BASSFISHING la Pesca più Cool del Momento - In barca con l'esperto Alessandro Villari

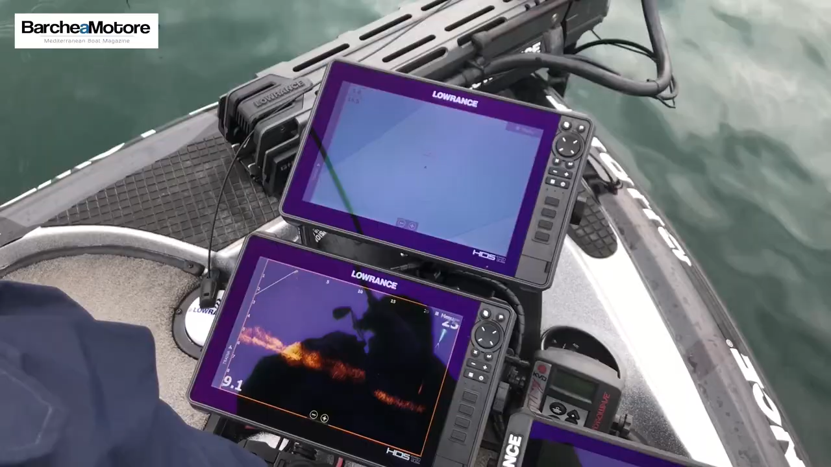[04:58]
è una sonda che ti permette di vedere in tempo reale quello che succede davanti,
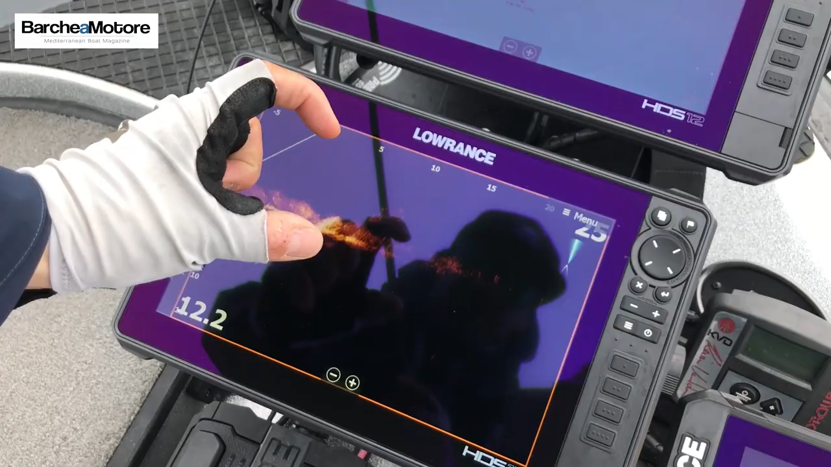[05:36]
sono dei pesciolini di questa grandezza più o meno vedi adesso ce li abbiamo sotto la barca